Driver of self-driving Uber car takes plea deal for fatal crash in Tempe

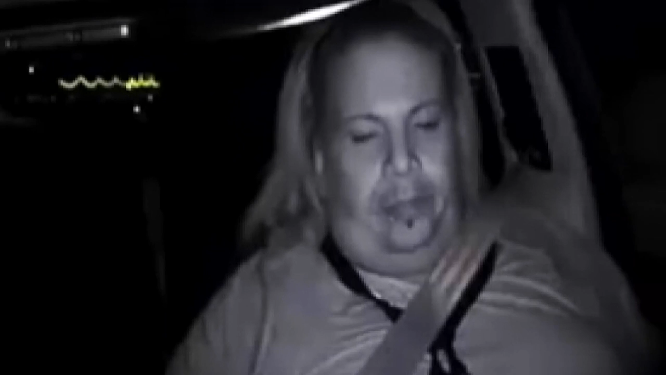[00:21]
Vasquez was an operator of Uber's self-driving vehicle in Tempe when video from inside the car that you saw there shows Vasquez took her eyes off the road.